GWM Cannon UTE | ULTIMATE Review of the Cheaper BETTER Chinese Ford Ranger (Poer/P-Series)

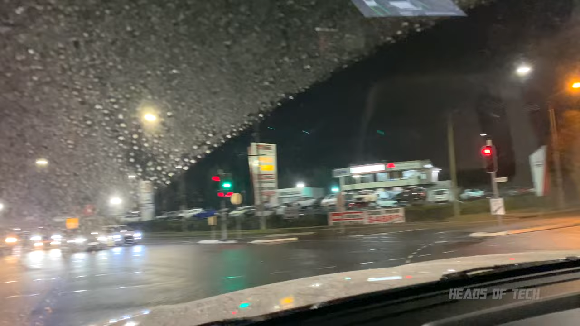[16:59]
okay i accelerated on the right there we were good accelerated on the right there the mustang would have spun out on that but yeah